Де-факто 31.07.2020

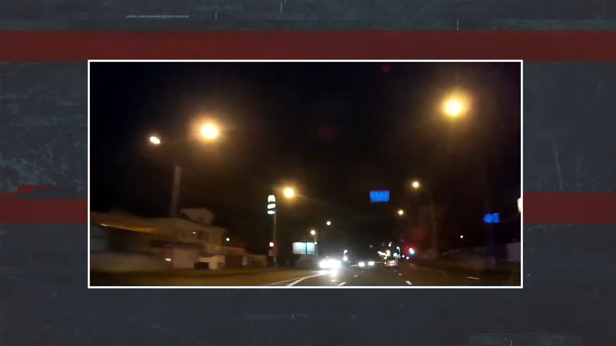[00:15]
Погоня за каршеринговым автомобилем. 19-летний бесправник ехал 150 км в час по городу, чтобы уйти от преследования ГАИ.